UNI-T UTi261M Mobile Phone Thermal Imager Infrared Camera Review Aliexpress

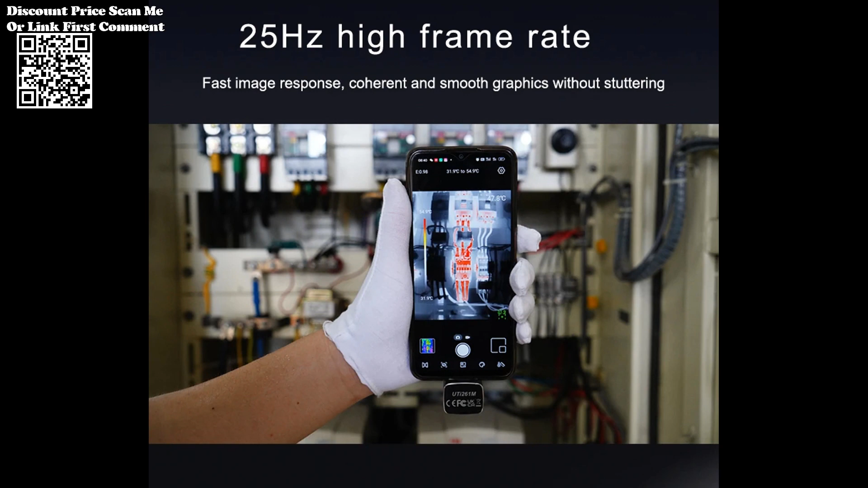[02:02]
Intuitive controls in the high-resolution display make it easy for technicians to navigate and interpret thermal data effectively.
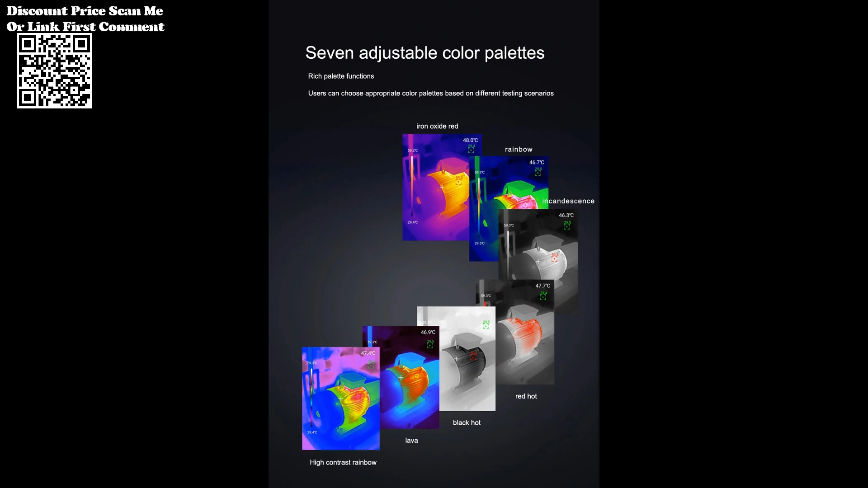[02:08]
The UTI 261M is not limited to mobile phone maintenance alone.
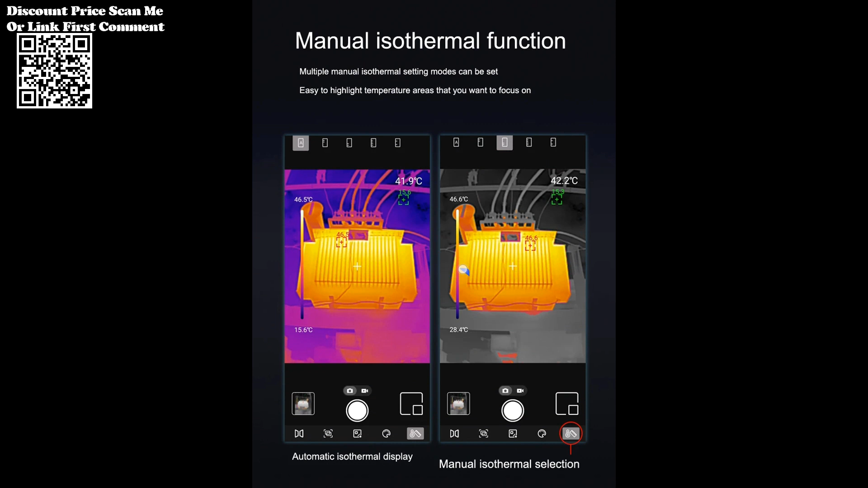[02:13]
Its versatility extends to various applications, including electronic equipment troubleshooting,
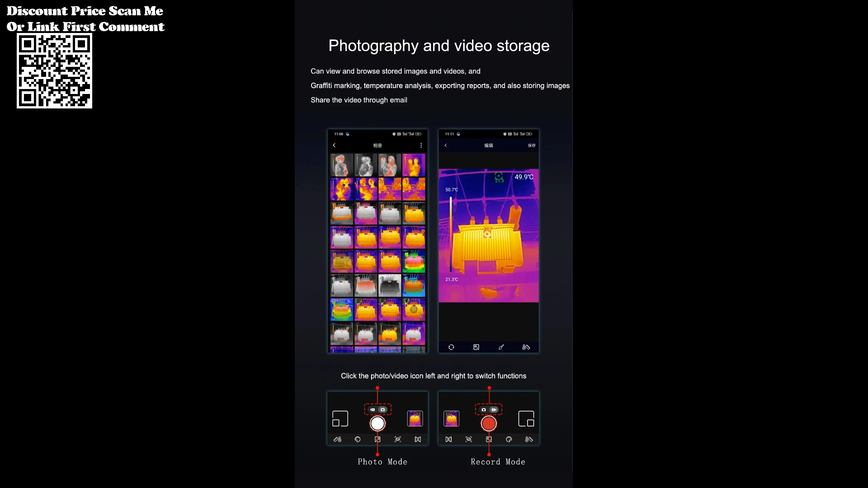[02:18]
HVAC diagnostics, and other fields where thermal analysis is crucial.
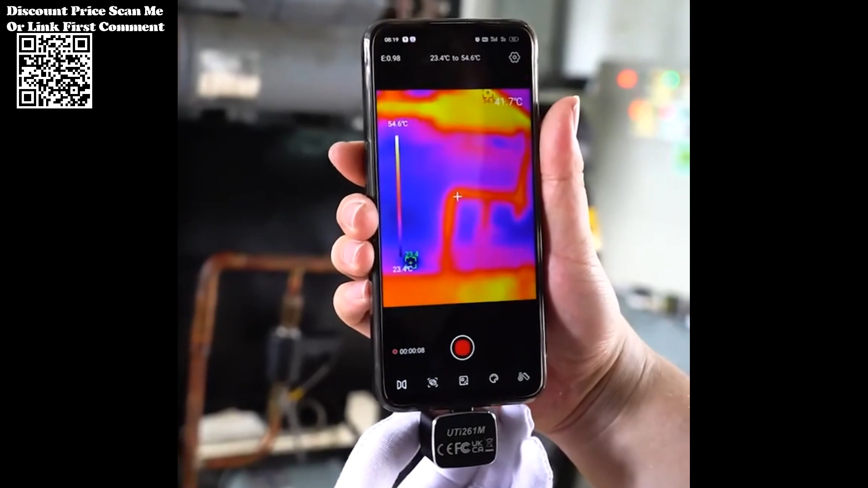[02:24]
On screen: scale top 54.6°C, scale bottom 23.4°C
The ability to monitor temperatures in real-time empowers technicians to observe changes dynamically facilitating a comprehensive understanding of thermal behavior during device operation.
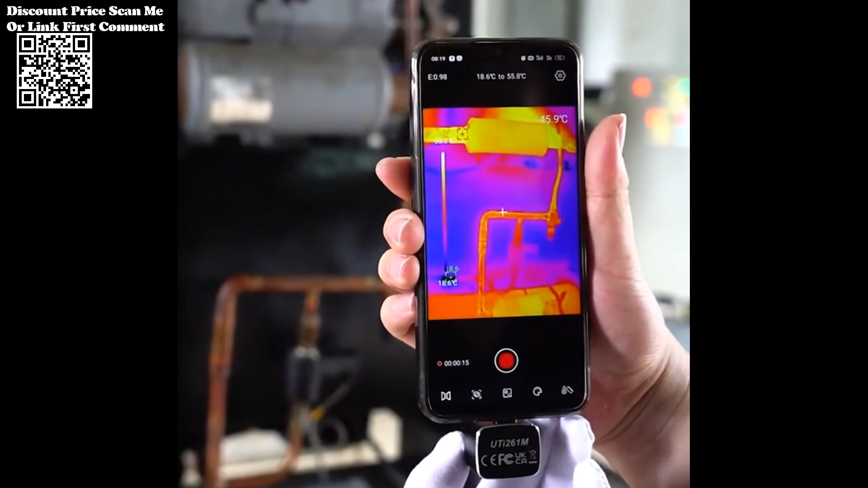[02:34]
The UTI 261M supports data documentation and analysis, allowing technicians to record thermal images for reference or analysis.
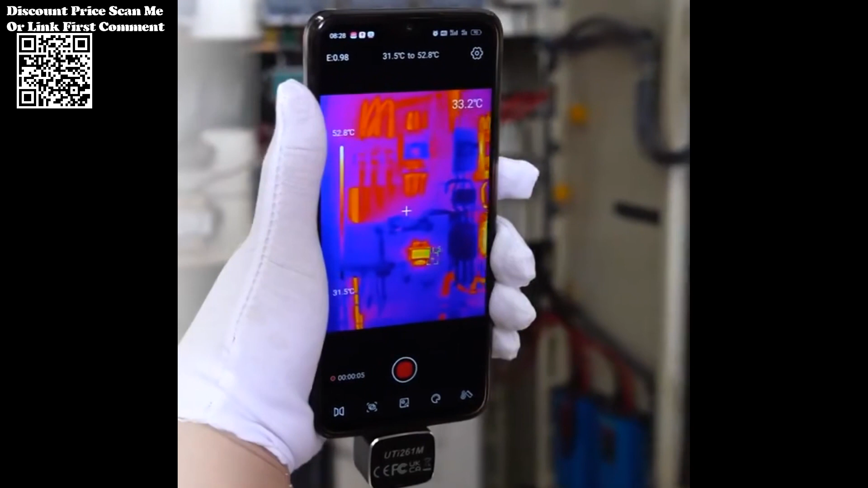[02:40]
On screen: spot 33.2°C, scale top 52.8°C, scale bottom 31.5°C
This feature aids in documenting repair processes and
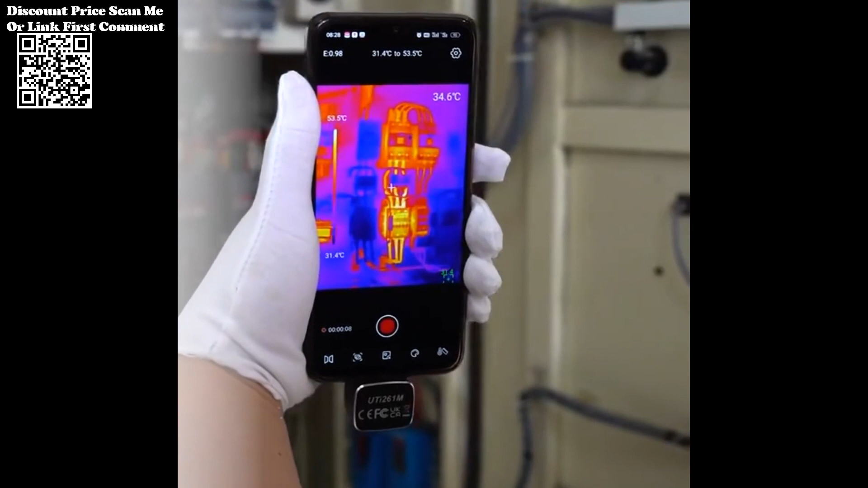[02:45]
On screen: spot 34.6°C, scale top 53.5°C, scale bottom 31.4°C
tracking the effectiveness of maintenance procedures over time.